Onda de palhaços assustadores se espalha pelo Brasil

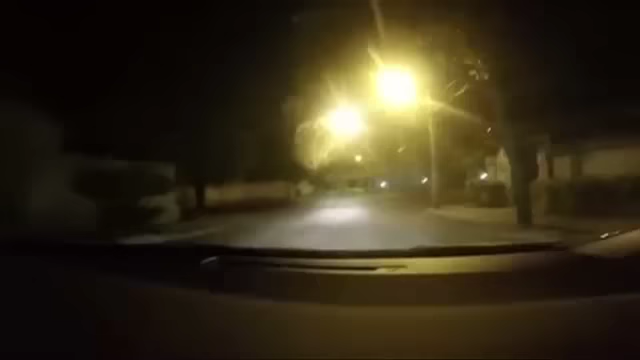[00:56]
Neste outro vídeo, o aparecimento de um palhaço aconteceu em Belo Horizonte.